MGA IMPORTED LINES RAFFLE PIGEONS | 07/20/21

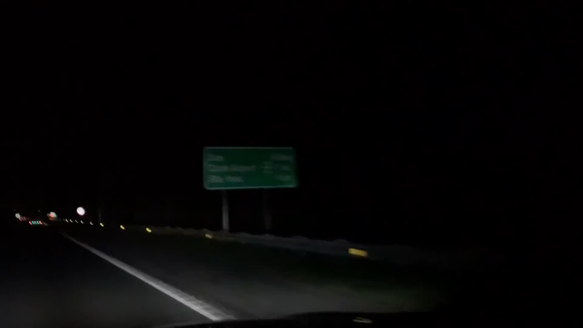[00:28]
Dao na tayo, madilim lang dito sa Enlex At mag-e-exit na nga tayo dito upang makuha natin mga ka amigo Yung ating ipaparapol na lima mula kay Japan
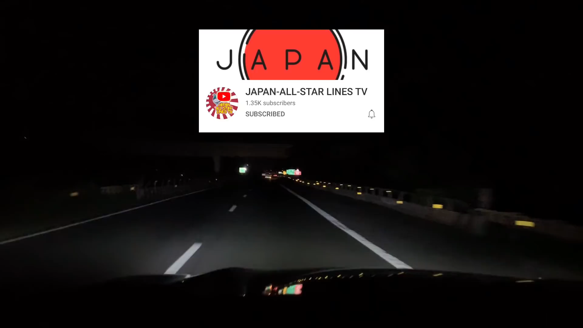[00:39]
All Star Lines TV So ayan mga ka amigo, mag-e-exit na tayo dito sa Dao Dito kami mag-meet up at syempre, after nito ay babalik ulit kami sa Enlex Upang lang sa ganun mga ka amigo, pauwi na kami na P5C Okay, so dao na tayo mga ka amigo,
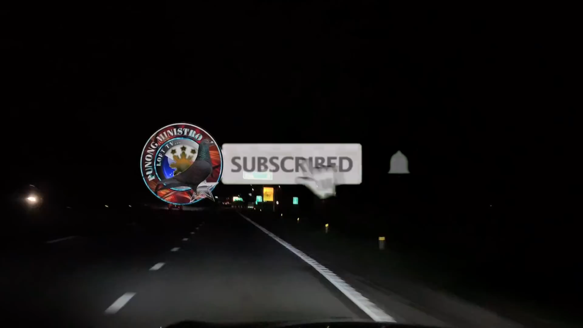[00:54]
yan o Dito ang pihintan nyo naman, yan o, dao Madi, madilim lang So alright, so ayan o, andito yung ka meet up natin I-update ko kayo pag nakita ko na sila sa exit ng Dao, okay So ayan o, toll gate Ayun o,
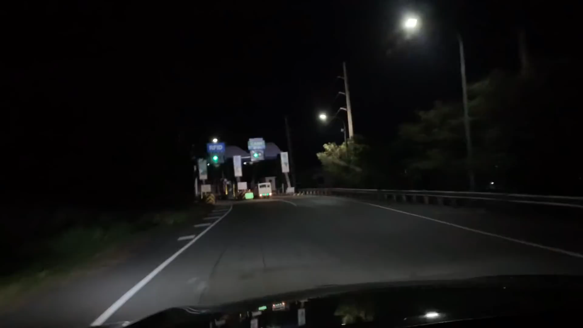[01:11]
so dyan tayo mga ka amigo Exit muna tayo